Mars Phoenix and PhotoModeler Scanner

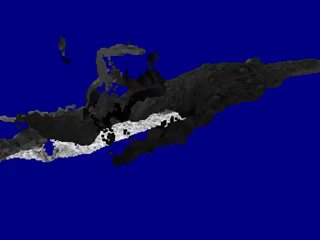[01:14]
And when we look from the side, we can see that the lander has pushed the marsh and soil up and over.
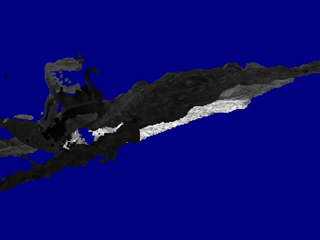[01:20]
We can see this a little bit clearer in
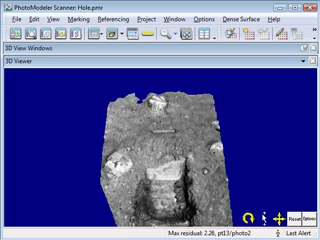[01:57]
and you can see in 3D quite